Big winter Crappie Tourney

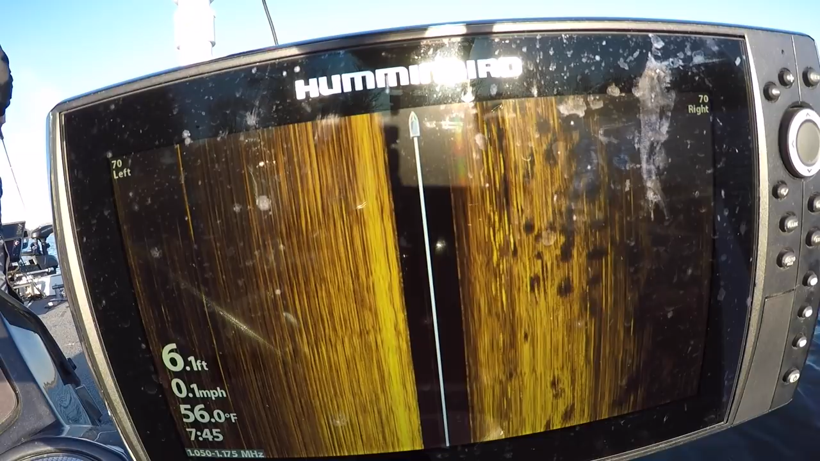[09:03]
On screen: depth 6.1 ft, water 56.0°F, speed 0.1 mph
but as you can see these are the shadows of the fish and that's what you're looking for folks you want to keep it running while you're sitting in the back of the boat you can cast to whichever side you're seeing these shadows on and you can clearly see these big blobs that's what you're looking for you can see the white long streaks those are the fish those are closer to the actual water column and then they're casting those big black blobs which is their shadows and they're big and distorted because we're sitting still so it's a great tool in fact we use it a lot when we're doing winter fishing i just saw an absolute ton great tool check it out mark is about to put a hammer in the boat